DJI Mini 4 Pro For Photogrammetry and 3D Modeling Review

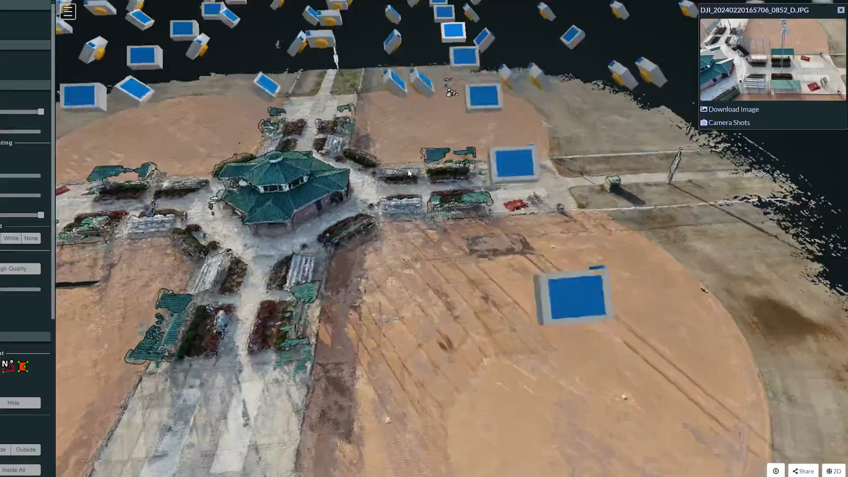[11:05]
The bleachers did an okay job, depending on where you looked, but usually these poles,
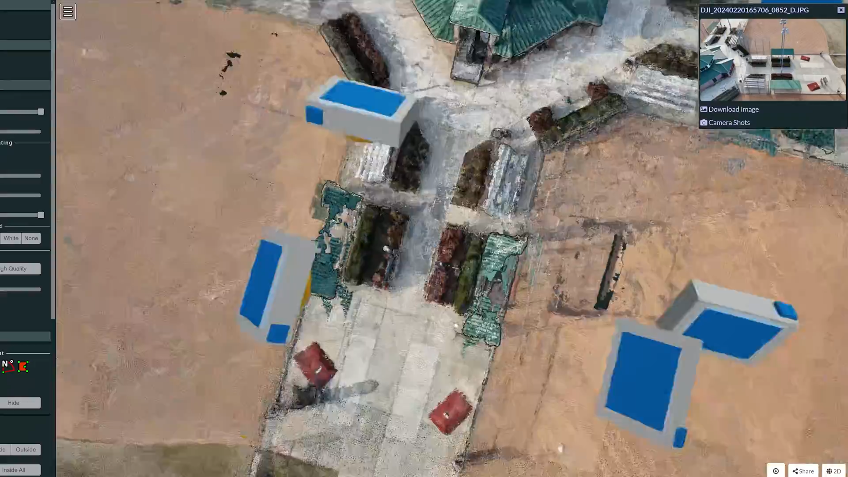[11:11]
or these tops here did not, just because there was a pole here.
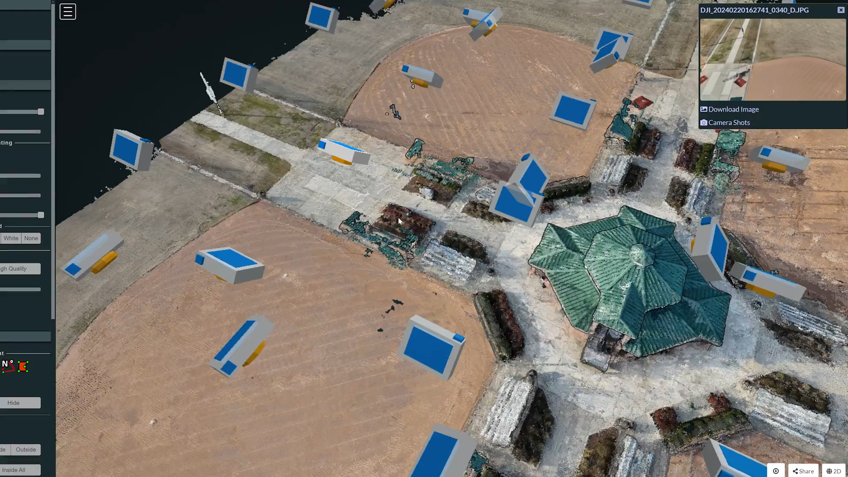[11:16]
And as you can see, the pole did not register, but the, and so that probably messed it up here. But overall, I think that looks pretty solid.
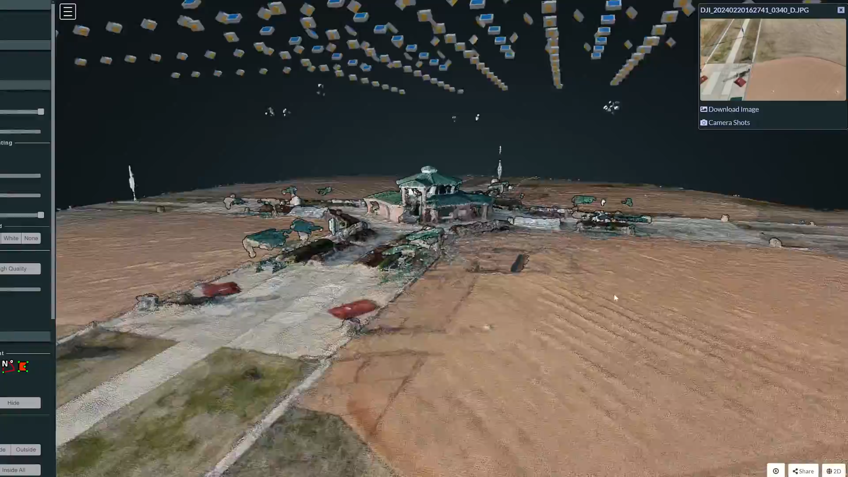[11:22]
You'd probably definitely want to do a much more in-depth picture taking process.
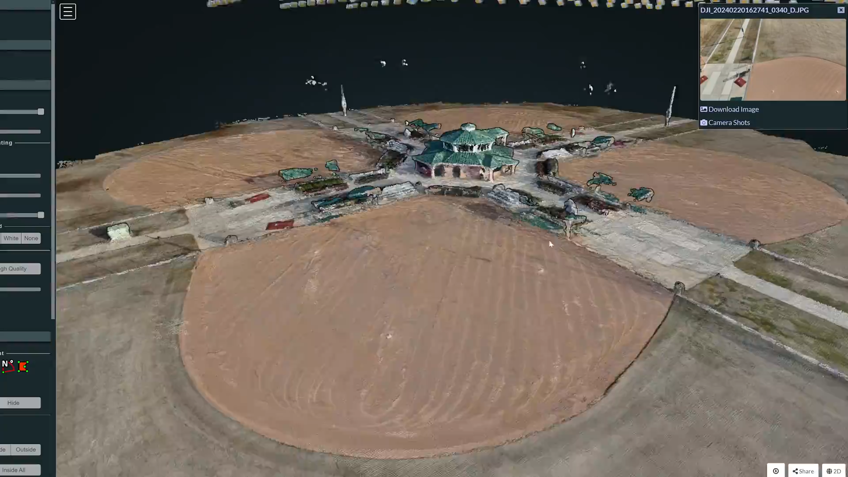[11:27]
But just for a quick overview run, I think that's a pretty solid representation of what it's capable of.